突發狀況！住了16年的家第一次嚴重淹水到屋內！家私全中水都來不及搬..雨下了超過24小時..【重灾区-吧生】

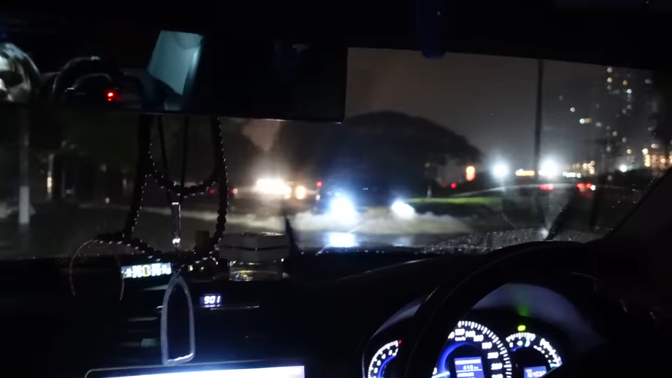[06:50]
我就在这个地方啦哇这太够力了哇哇
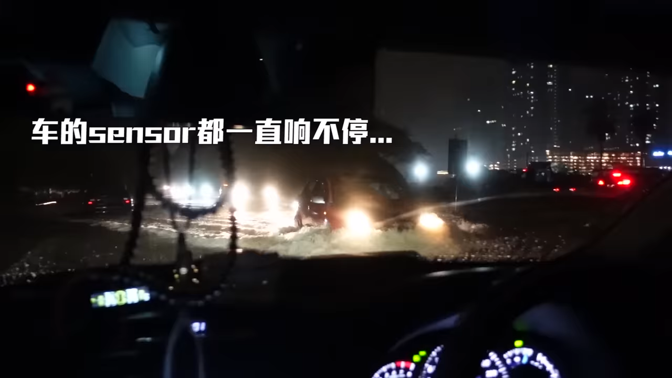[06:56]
我真的在驾船哦慧险慢慢走慢慢走慢慢走慢慢走慢慢走哇哇哇全都破了
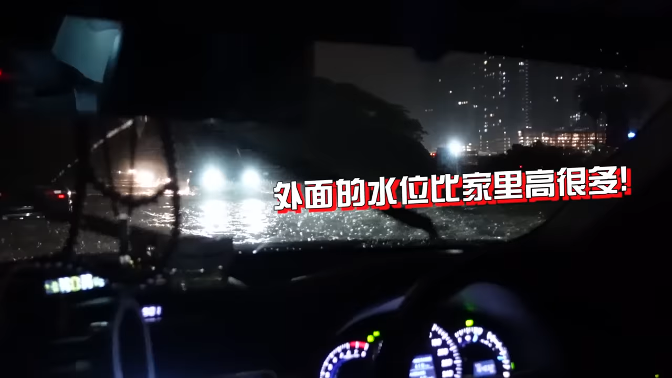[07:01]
慢慢走又觉得有乖乖了有有有你会感觉你整个车在飘我急速
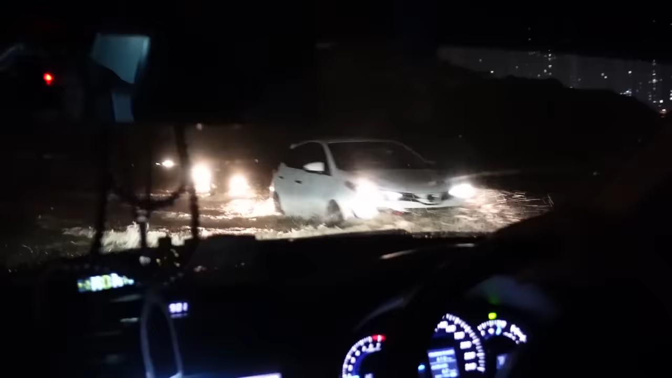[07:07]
驾船我哪里能慢哦再走再走再走再走不要太慢快快太高了太高了去哦OK有人啊不能走他问对啊他问对啊他冒烟耶感觉等着关系了太过了过人吃了过人吃了
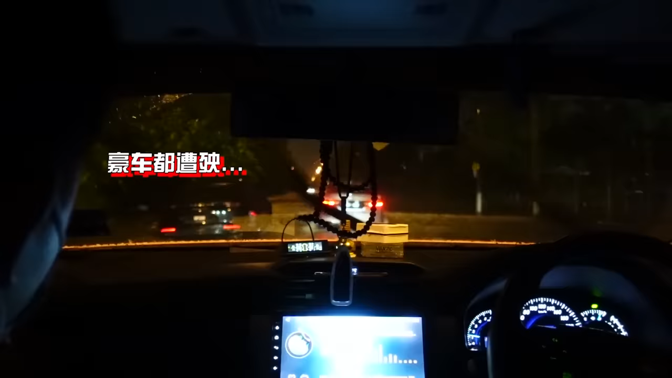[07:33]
火鞋精髓精髓漂亮这都有油哦现在我们不知道为什么要跑出来外面找吃结果我们现在在过河哦如果我们的车停下来我就晚饭我们现在几乎可以讲在海上哦